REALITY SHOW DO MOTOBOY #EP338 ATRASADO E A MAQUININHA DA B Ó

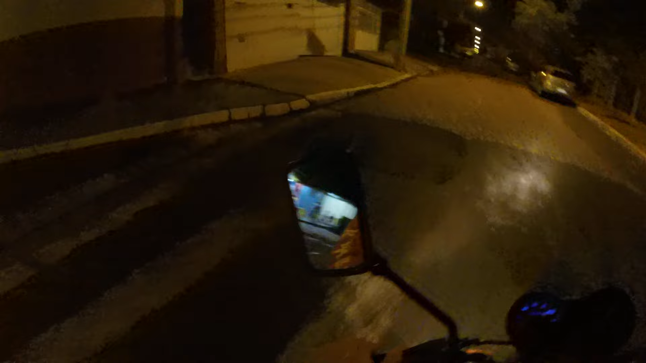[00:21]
É mais pra baixo. Mais pra baixo, cachorro. Então vamos voltar.
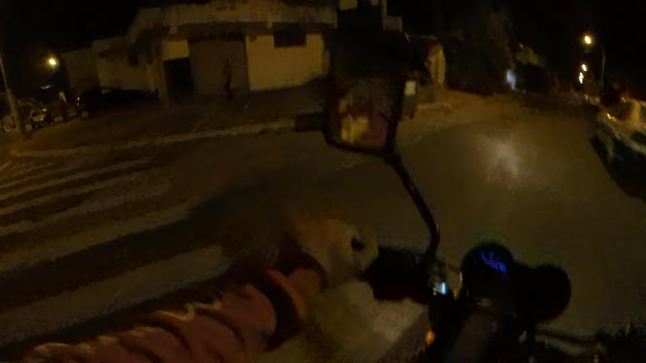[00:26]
Vamos voltar. 473 do lado esquerdo aqui ainda. Cadê os números das casas, porra?
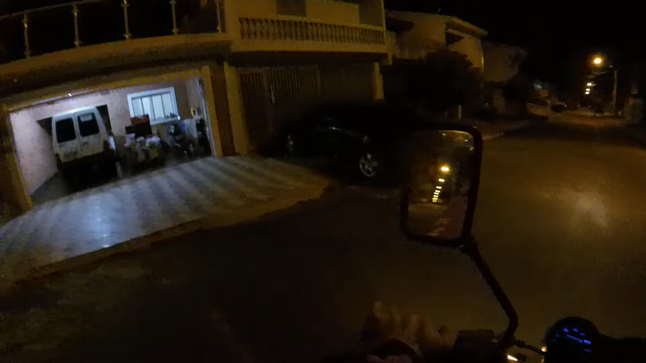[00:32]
Opa, é por ali. Passei reto. Qual das duas?
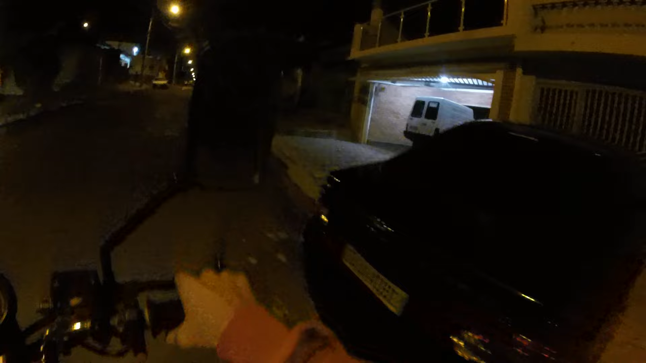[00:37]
Pode ser essa aqui. Não tem número na casa, pô.
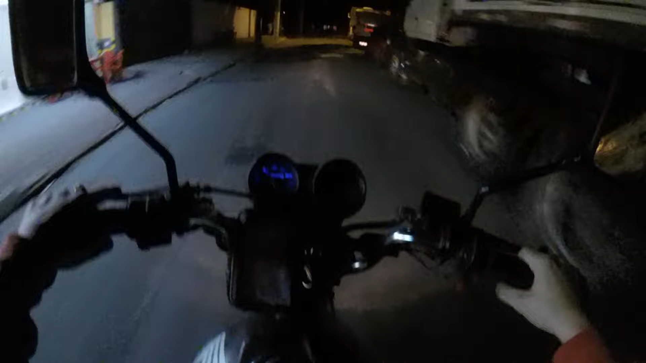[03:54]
Ferrou o motoboy. Ferrou. Vamos enrolar o cabo agora ali no Madre Paulinha. Já é aqui perto, já, pelo menos isso, né?
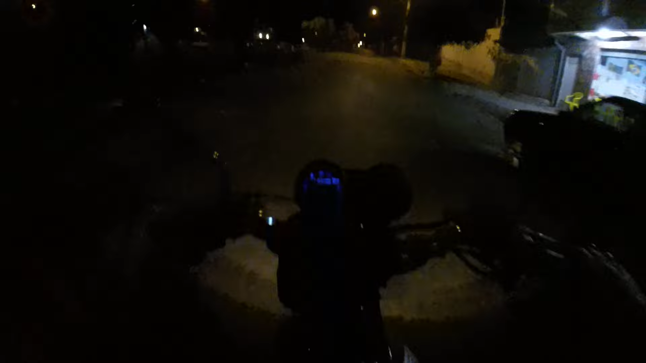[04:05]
Só que a outra que eu vou é São Genaro, longe pra caramba dessa entrega. Vou ter que catar a rodovia pra pegar. Pra ir nessa entrega, pra ir rápido.
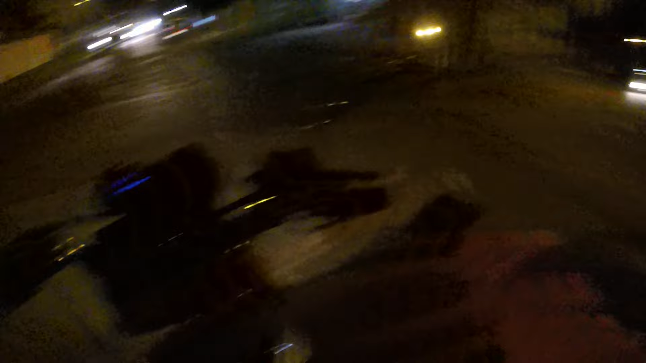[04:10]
Se eu for pelo centro ali, meu amigão. Vixe. Aí o motoboy tá enrolado. Opa, cuidado aí.
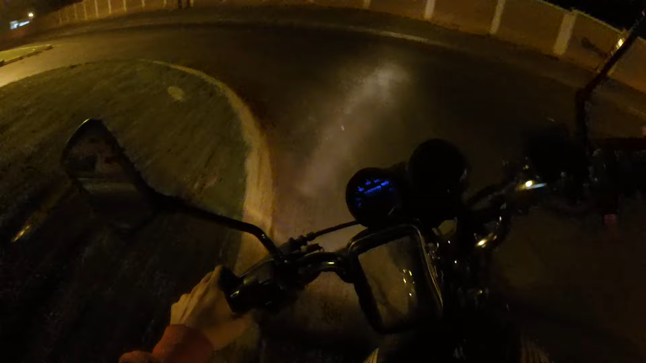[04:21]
Ô, curvinha. Nossa senhora. Doutor Miguel Couto, 204. Nossa, não fala, doidão. 218. Chama no salgado. Nossa, atrasado demais hoje, hein. Nossa, mano. Eu acho que o piloto nem vai pegar mais entrega desse jeito. As entregas de 7h30 já tá tudo atrasado. Vamos, amigão, acelera aí.
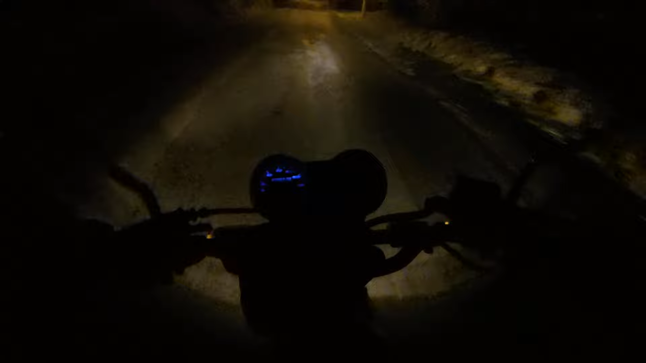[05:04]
Setinha pra direita, que nós já vai virar ali, né? Cuidado, cuidado com as areias nas curvas. Ô, motoboy. Agora viro pra direita, vou até o final, esquerda, segunda direita. É mais ou menos assim a entrega. Nossa, que buraqueira do caramba é essa? Cê é louco. Entreguei aqui também a mão quebradinha, ó. Direita e esquerda.
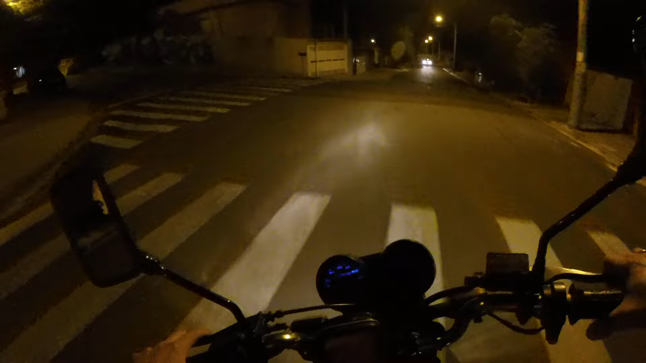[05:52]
Essa aqui? No Fernando Carvalho. Não é essa. Então é pra ser a próxima ali. Direita. Nossa. Não nessa, na outra ainda. É essa aqui mesmo, pô.
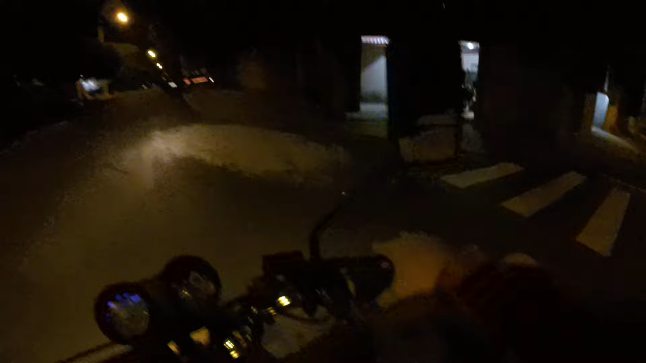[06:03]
Opa. E é o Rô 218. Olha, cadê os números? Vixe, lá pra trás ainda. Vixe, vixe, vixe, vixe. Vou tomar aí, rola o cabo. 218? Nossa, tem esse número aqui, será? Cadê os números? 32, 29. Cadê os números? Nossa, o número aqui é de preto. Como que 202?
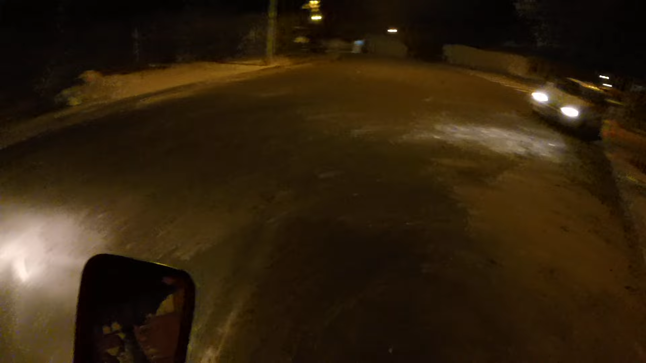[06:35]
Pra trás aqui. Passei aqui, será?
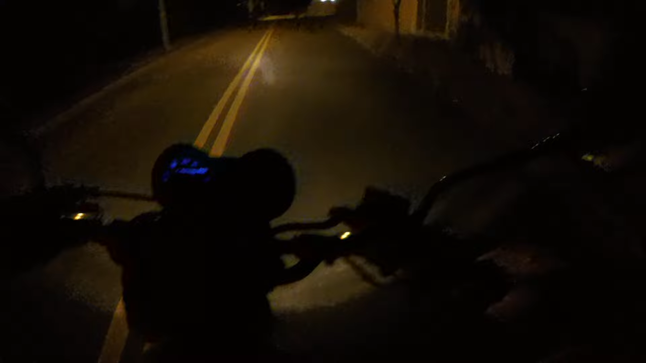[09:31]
O motoboy sempre se ferra, carinha. Setinha pra esquerda. Vai que vai, moleque doido. Enrola o carro que você vai catar a pista agora, a rodovia. Nossa, catar a rodovia é perigoso, hein? Opa, caminhão. Nossa, caminhão. Ô, oh, caminhão. Ele vai virar pra cá, mano.
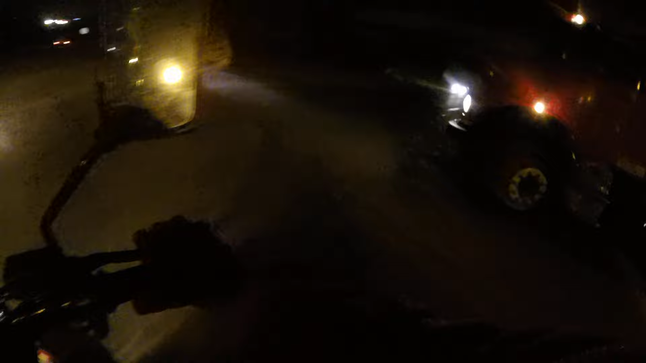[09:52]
Falou, falou, falou. Que breu que é esse, meu Deus? Acelera, motoboy, que você tá atrasado, maluco.
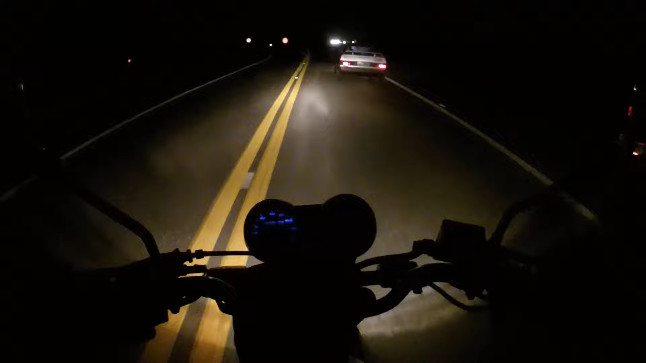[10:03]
E aí, golzinho, vai fechar eu? Falou, falou, falou. Nossa, doidão, cuidado com a curvinha ali, hein. Vai devagar, vai devagar. Curvinha, curvinha, curvinha. Curvinha.
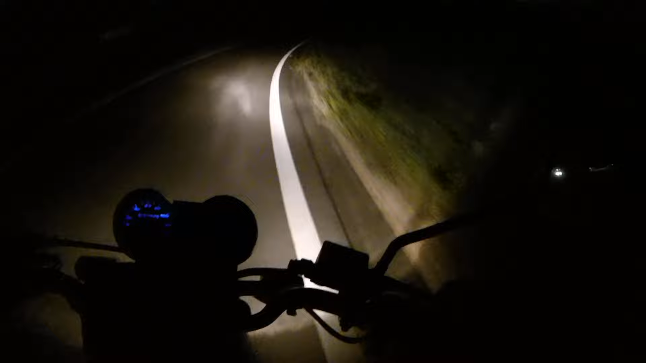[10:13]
Nossa, Valentino Rossi, fi. Tá tirando, motoboy. Doidão. Enrola o carro, meu bagulho. Vixe, vixe, vixe.
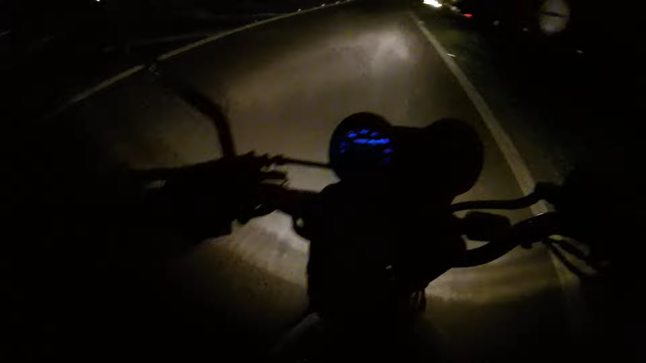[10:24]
Setinha pra esquerda. Nossa senhora, vai explodir o motor da moto hoje. Setinha pra esquerda, olha o retrovisor. Vai que vai, moleque. Enrola o cabo no bagulho. Vixe, vixe, vixe. Chama no salgado. Tamo indo entreguinha agora lá no Bom Retiro. Olha as entreguinhas que eu pego, só por Deus. Tem que enrolar o cabo forte, senão atrasa muito a nossa entrega. E é isso aí, rapaziada. Vamos encerrando o vídeo por aqui. Falou, falou, falou. Deixa o seu likezão pra nós.